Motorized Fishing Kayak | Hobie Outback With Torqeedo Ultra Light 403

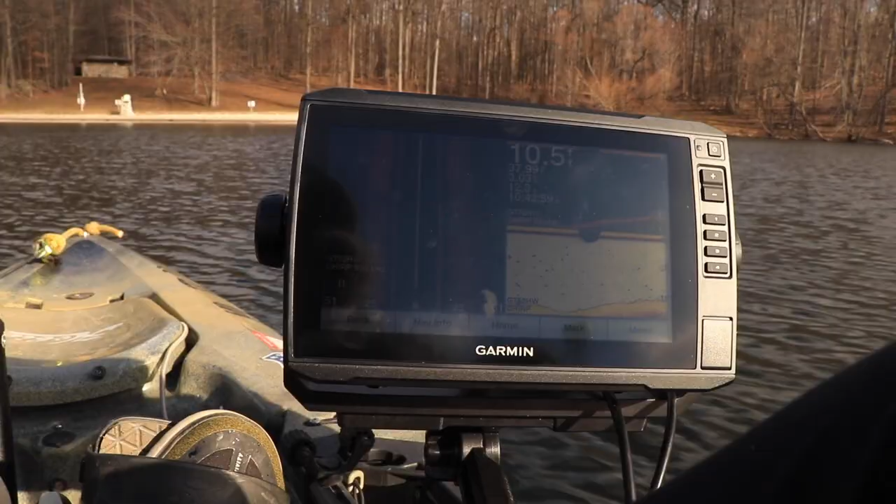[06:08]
And the reason why I switched from the Lowrance unit to this unit is that LiveScope. I thought the LiveSight was going to be similar to LiveScope, but I guess there's some patents or something like that.